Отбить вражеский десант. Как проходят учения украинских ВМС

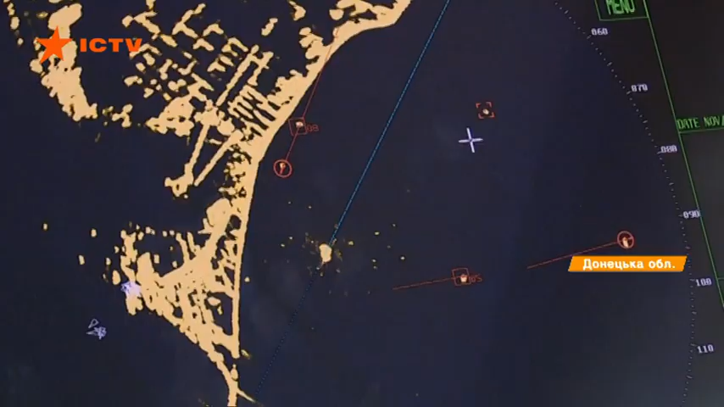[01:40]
На радарі бачимо не лише катери морської охорони та ВМС України.
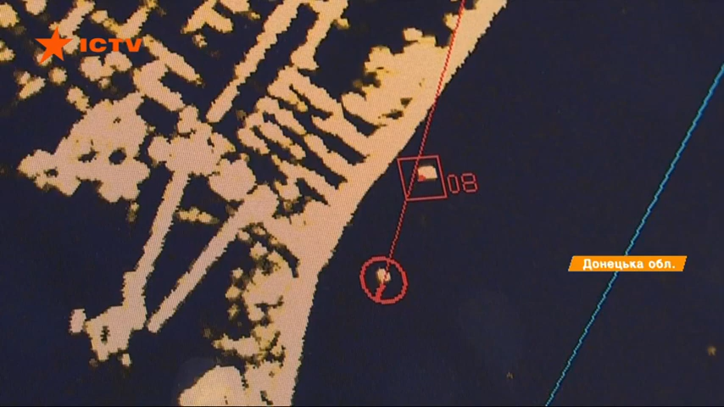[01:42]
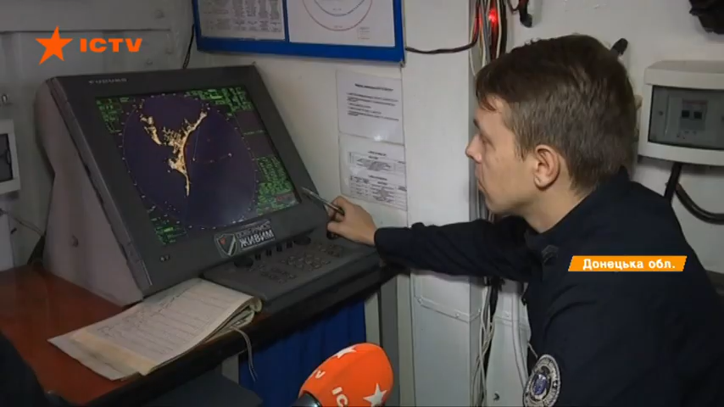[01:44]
Росіяни знаходяться на вістані від нас близько 10 миль. Я не пам'ятаю такого, що ми виходили, і нікого не було з Російської Федерації,